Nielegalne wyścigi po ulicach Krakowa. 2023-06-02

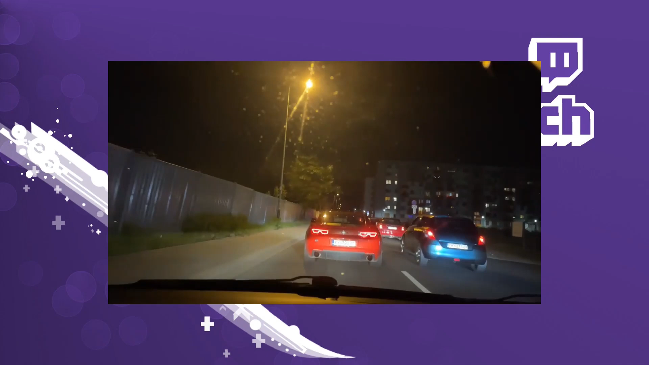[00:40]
A ty zabiła nas z chargera. Jedziemy normalnie. Wysok dróg. U****. U****. U****. U****. Na to, że mam pasze zapięte. U****. Co ty robisz? Co ty k***** robisz jeba**? Ej z****. Uparlił szyję k*****. Jebany idiot.
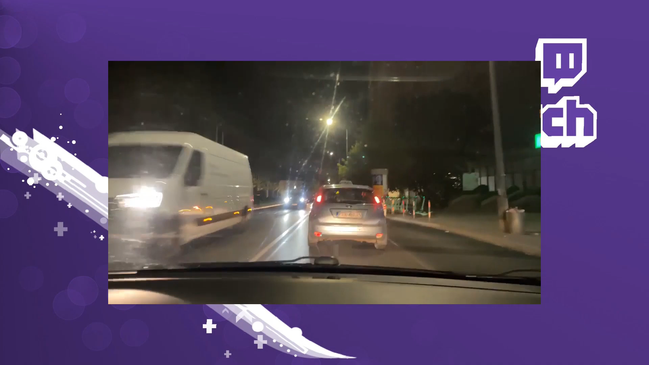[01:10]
K*****. O k*****. O k*****. O k*****.
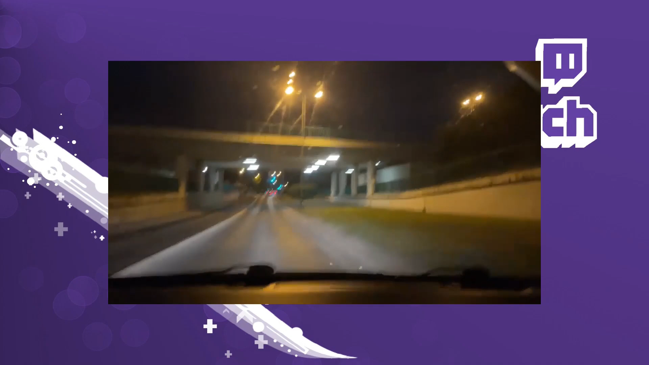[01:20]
Ale bym wy******. K*****. To jest malucho. Aro, Ariadzie.
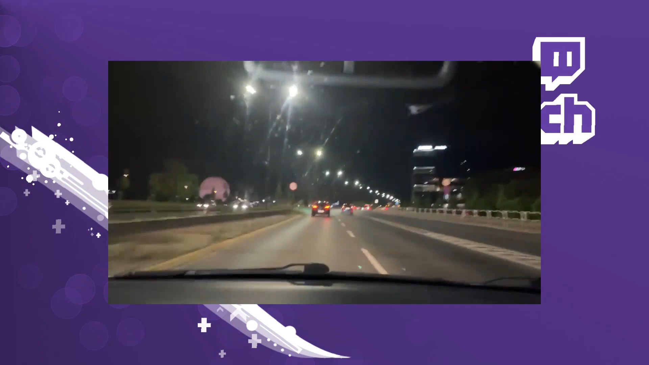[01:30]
Dobra, przelocik. Marek. Te jest mam z tyłu łyse opony. Są łyse. Są to wolne takie, te Hyundai jakiś wolny k*****. O, ja p***le! Chopa, lata bokiem!